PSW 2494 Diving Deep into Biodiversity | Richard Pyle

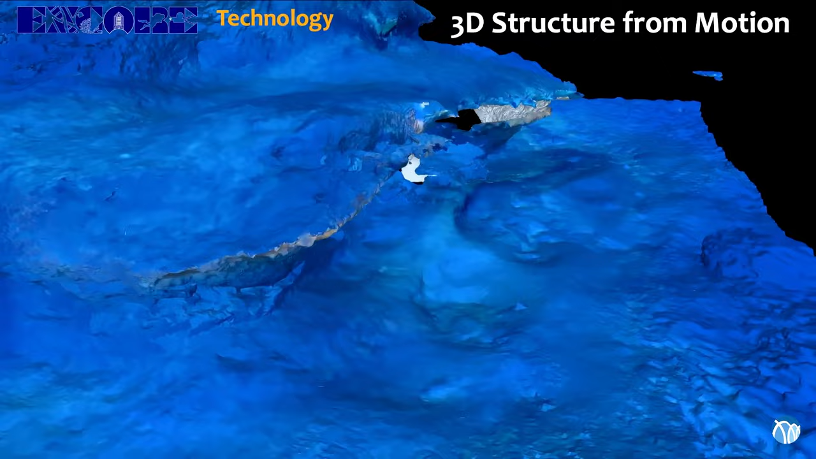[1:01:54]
So I'm showing you this. It's crude. You can see there's holes in the data.
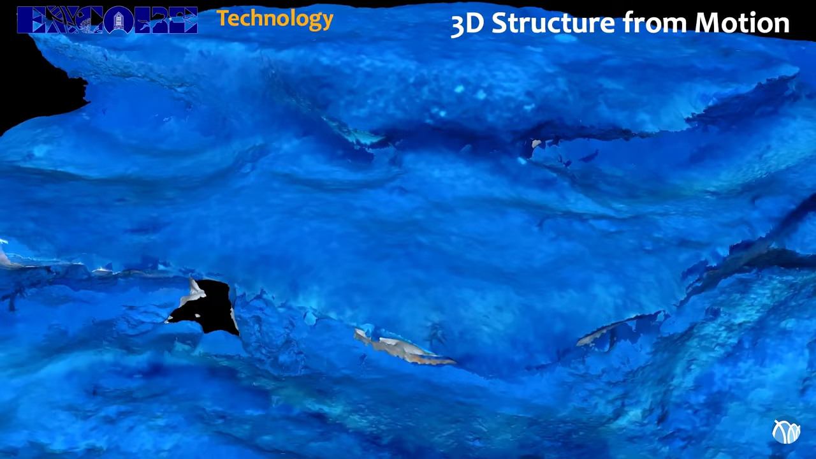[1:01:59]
But this was the first dive I ever made where somebody earlier in the day explained to me what to do.
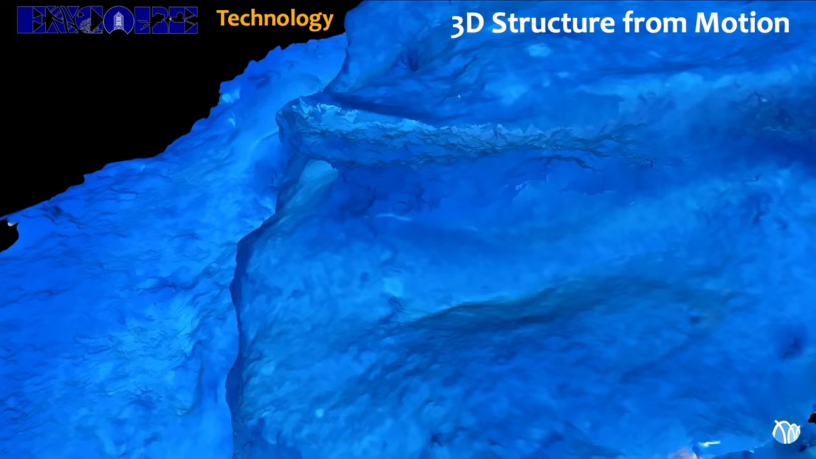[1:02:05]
And this was at 200 feet in the northwestern Hawaiian Islands, and I had 20 minutes to swim as fast as I could and mow the lawn and try to get as many pictures as I could.
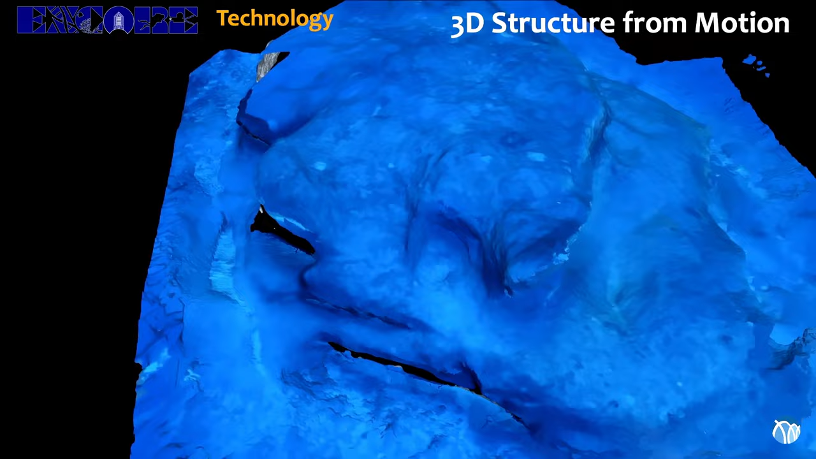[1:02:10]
That reef that you just saw in 3D is 200 feet by 200 feet.
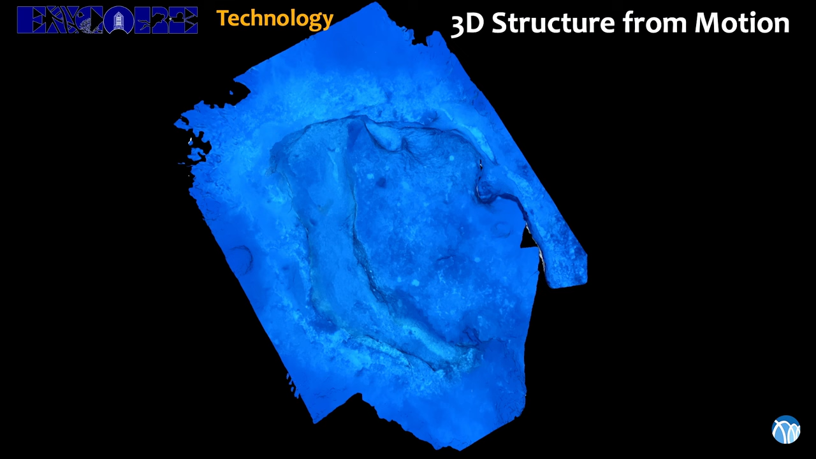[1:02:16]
So I was able to capture in one 20-minute dive a not too shabby three-dimensional model of what that actually looked like.
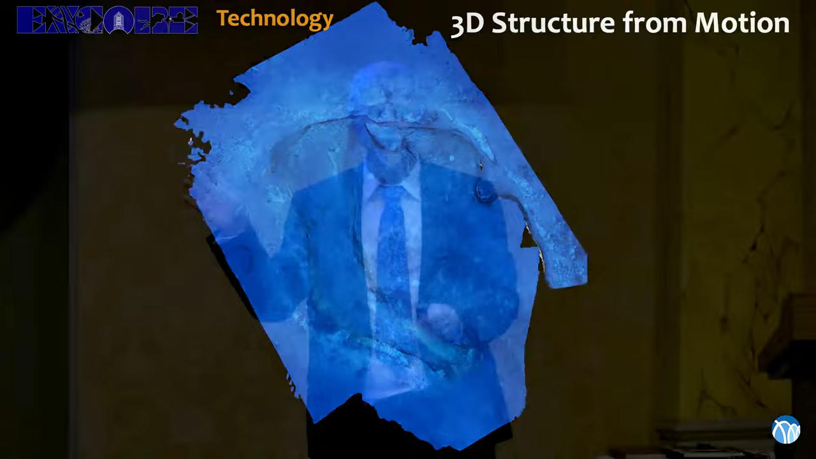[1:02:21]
Obviously, the technology is way more advanced now, but that's an area of technology that is ripe for the ability to explore and document these habitats.